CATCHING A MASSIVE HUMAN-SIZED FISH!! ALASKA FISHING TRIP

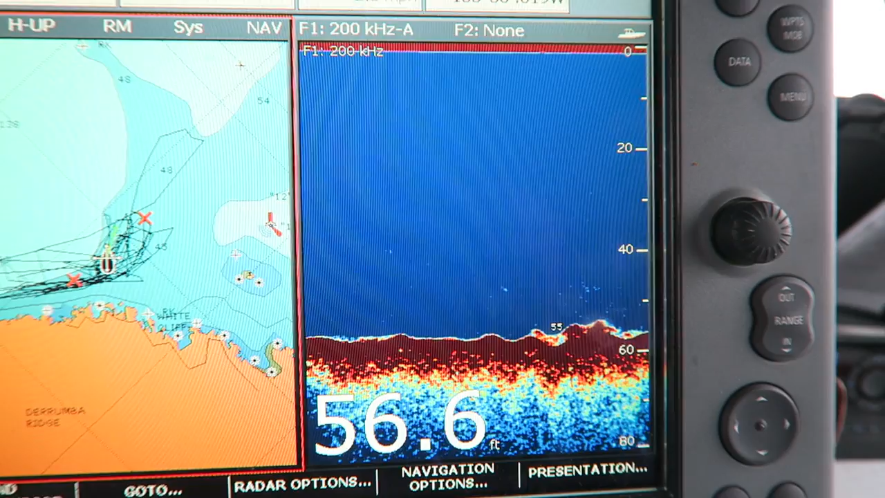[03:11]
On screen: depth 56.6 ft
You can see the fish on this depth finder. It's pretty neat being able to see the fish under you so you know where they're at and then drop your lines.